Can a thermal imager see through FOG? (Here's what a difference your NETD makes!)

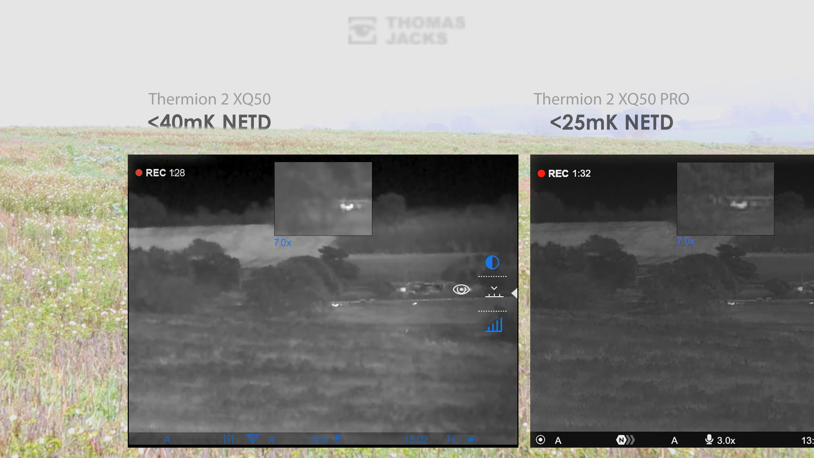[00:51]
Scene settings or sensor amplification have been set as well as the focus, brightness and contrast to get the best image of these sheep, their pens and surroundings 583m away through fog.
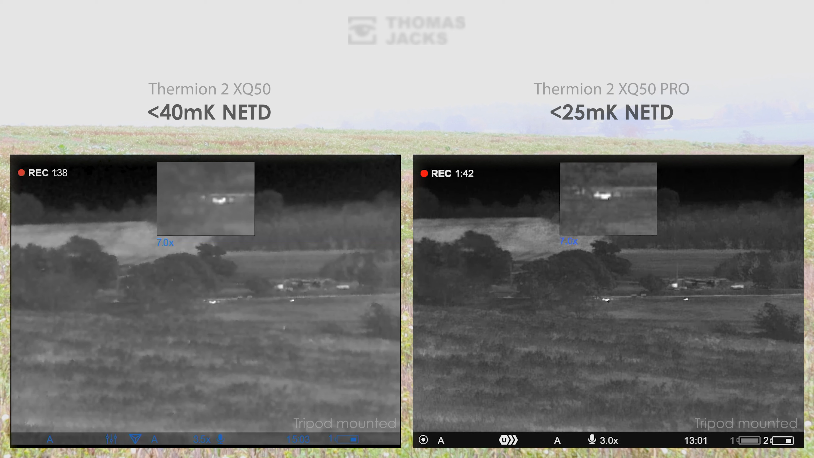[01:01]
You'll notice both have no problem in detecting something warm in the centre of the screen, but the crisp detail of the sub 25mK sensor in the foreground meadow, the trees, in the field in the distance and any warm objects, well that's clear.
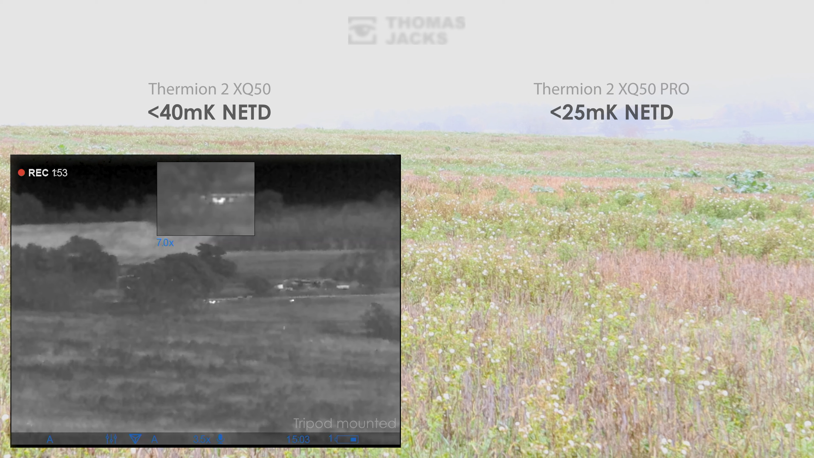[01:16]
So that's the difference a sub 25mK NETD makes in fog.